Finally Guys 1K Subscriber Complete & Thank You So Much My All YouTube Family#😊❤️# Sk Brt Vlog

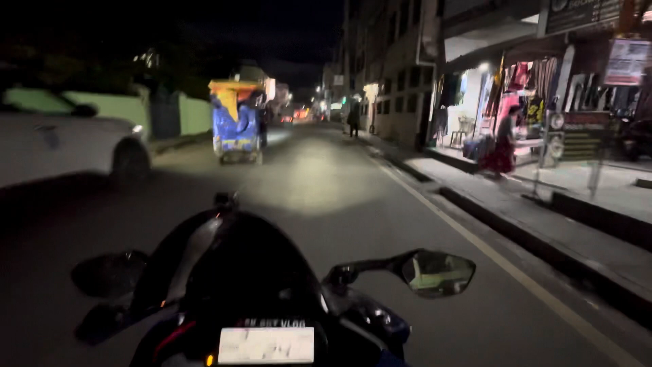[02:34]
सोचै यो गाइस आज एकदमै स्पेसल डे रहेछ होइन 1000 सब्सक्राइबरको सेलिब्रेट गर्ने हो आज हामी सबैजना जति पनि मेरो भाइहरू छ यसो गाइस हाम्रो विराटनगर यस्तो देखिन्छ राति होइन
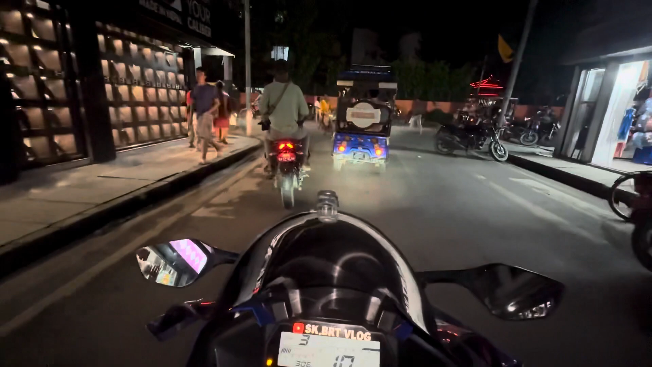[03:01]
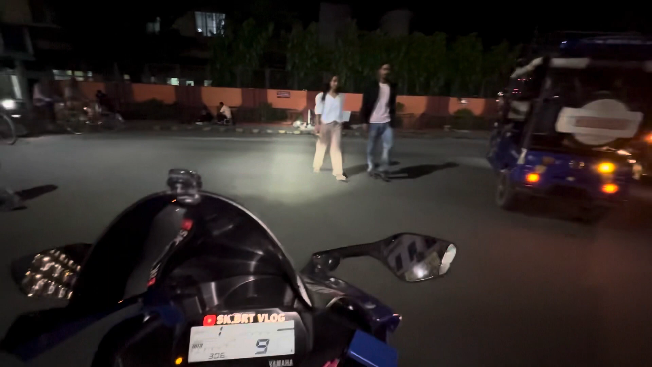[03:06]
आज हल्का नाइट भ्लग भयो होइन दिउँसो एकछिन पसलमा पनि काम थियो अनि केक पनि रेडी भएको छैन क्या के भइरहेछ यार त्यो क्यान्डलहरू बालिरहेछ केक होला यो
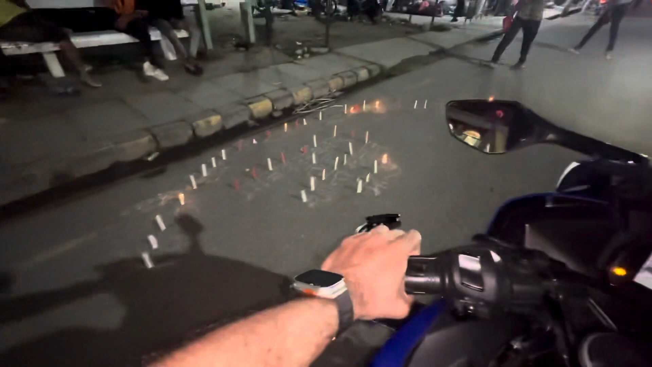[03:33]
के हो भाइ मानव अधिकार दिवस आज चाहिँ मानव अधिकार दिवस रहेछ यो गाइस यो हाम्रो
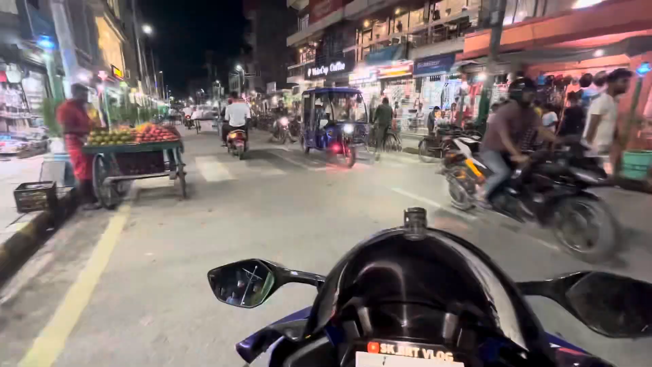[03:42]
मार्केट एरिया एकदमै झिलिमिली लागिरहेछ आज